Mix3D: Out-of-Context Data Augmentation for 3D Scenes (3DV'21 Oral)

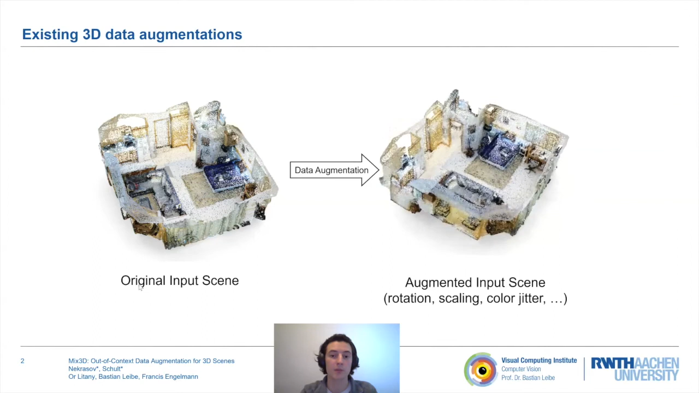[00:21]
Existing 3D data augmentation techniques include transformations such as rotation, scaling, or color jitter.
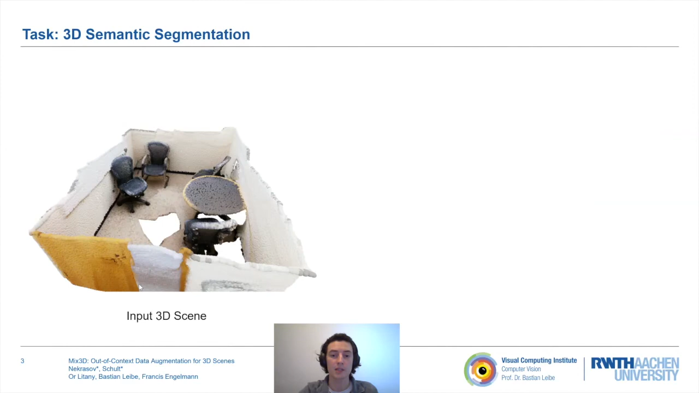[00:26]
For 3D scene understanding tasks such as semantic segmentation, these data augmentation techniques preserve the context of a scene, that is, co-occurrences and spatial arrangements of objects. This context might help to predict the semantic class of individual objects.
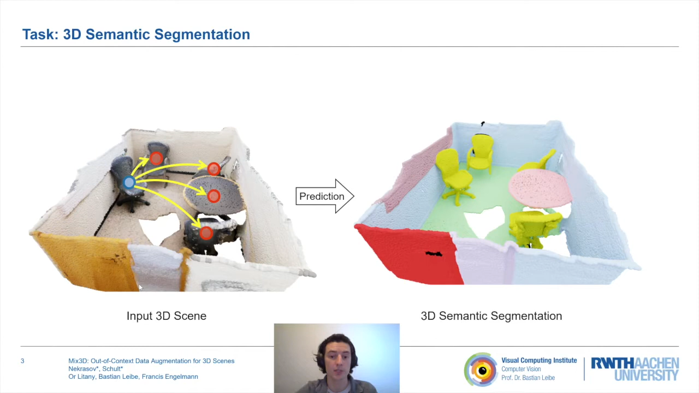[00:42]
However, conventionally trained models are prone to overfit to context. For example, models have difficulties predicting objects in unusual environments
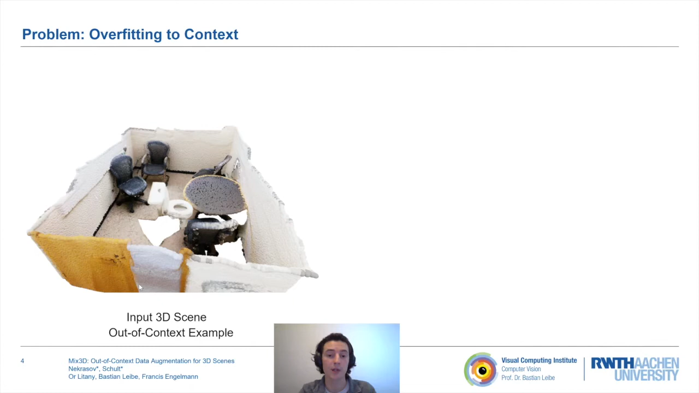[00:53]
and do not generalize well to out-of-context examples. We argue that object semantics can be invariant to context.
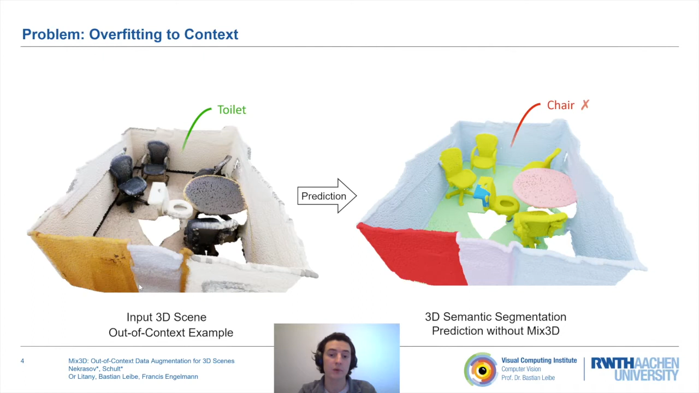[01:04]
For example, a toilet remains a toilet even in the middle of a conference room.
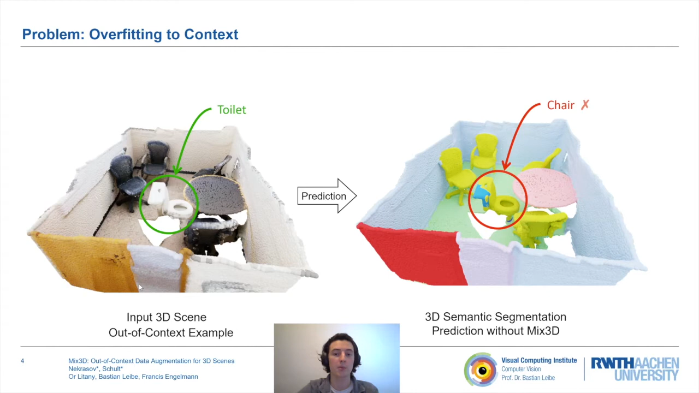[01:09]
As a solution, we propose Mixed, a 3D data augmentation technique. Mixed creates new training samples
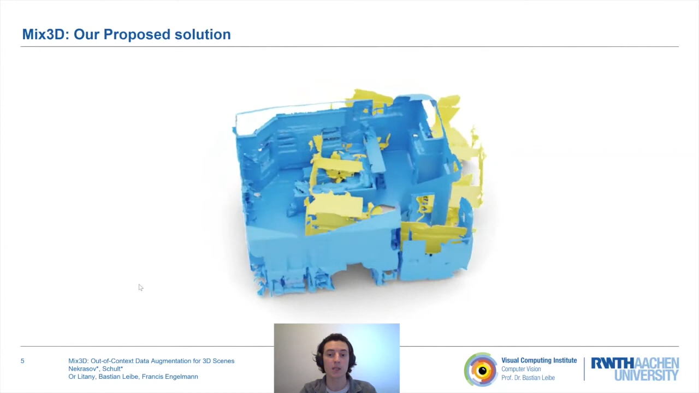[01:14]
on the fly by combining two existing scenes.
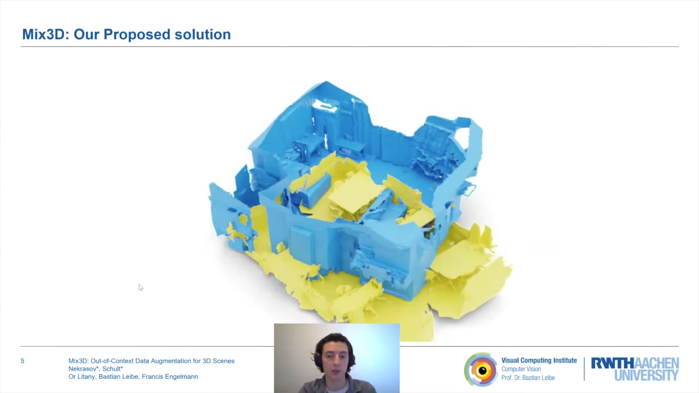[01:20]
Mixing preserves the context of the individual scene, but also adds new out-of-context object arrangements.
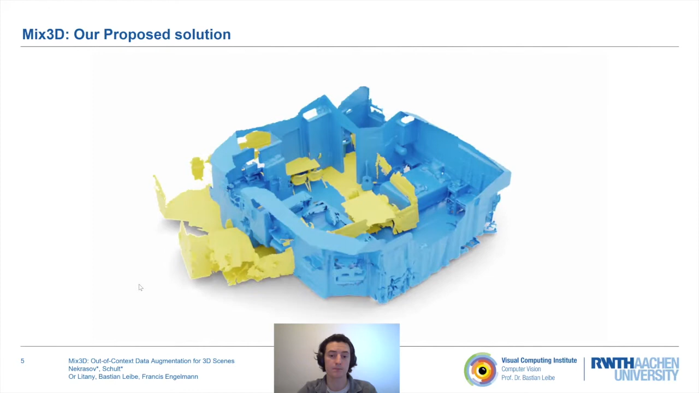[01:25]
Mixed pipeline is easily incorporated into existing code bases.
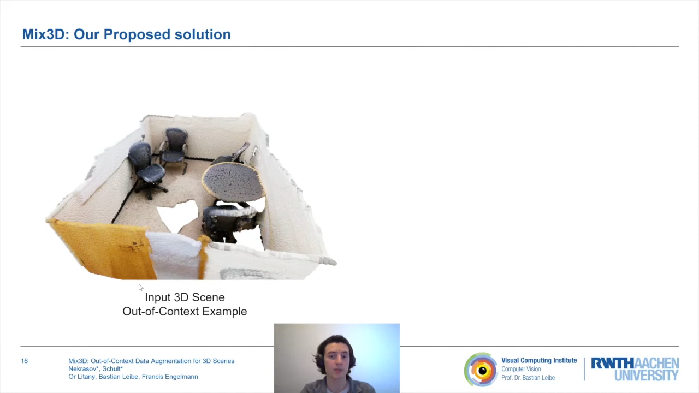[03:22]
A toilet remains a toilet even placed in the middle of a conference room.
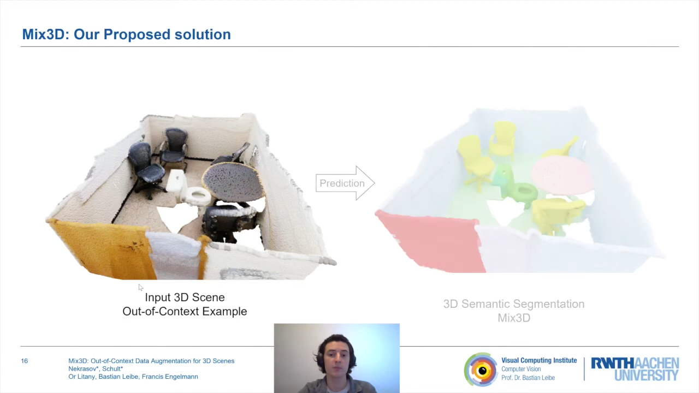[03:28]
In our experiments, we trained state-of-the-art point-based and voxel-based methods with Mixed.
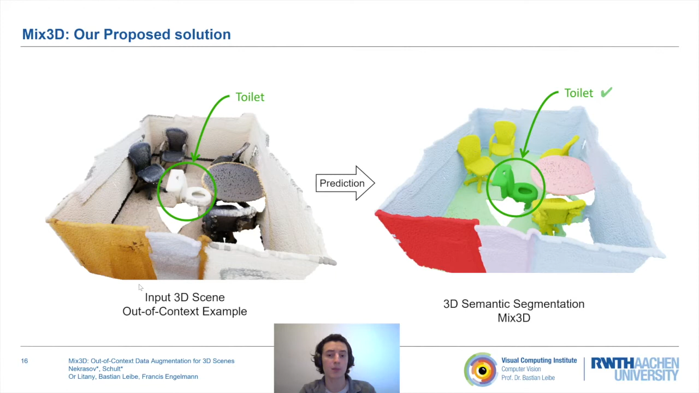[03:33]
We observed consistent improvements on the popular indoor datasets and the outdoor dataset on both test and validation.